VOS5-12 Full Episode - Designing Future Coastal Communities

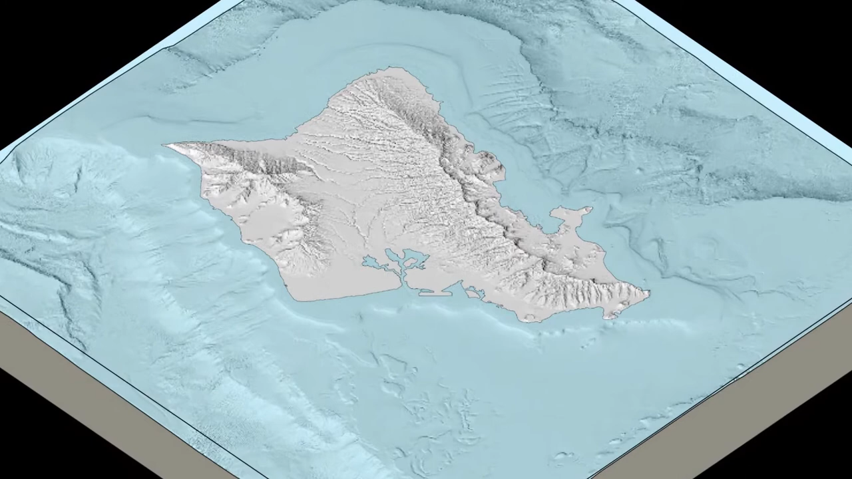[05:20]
For example in this simple visualization we're looking at where the coastline is today at mean high higher water and then how that might look like when we expect a significant amount of sea level rise.